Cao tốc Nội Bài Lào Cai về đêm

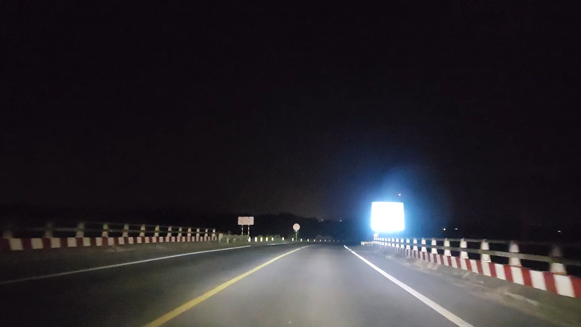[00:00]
đường cao tốc Nội Bài Lào Cai nha mọi người. Giờ mình đi tuyến này mọi người, Nội Bài Lào Cai nha. Đấy, vô thử cái nó ra làm sao nha mọi người. 60 km/h.
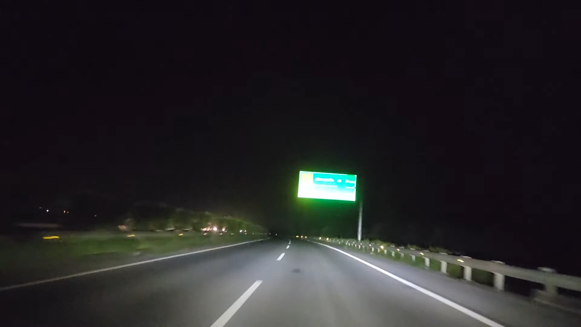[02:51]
Đi ban đêm thì tiếng nào nha mọi người, không thấy gì trơn. Tại thời gian mình có hạn cho nên mình tranh thủ mình quay xong mọi người.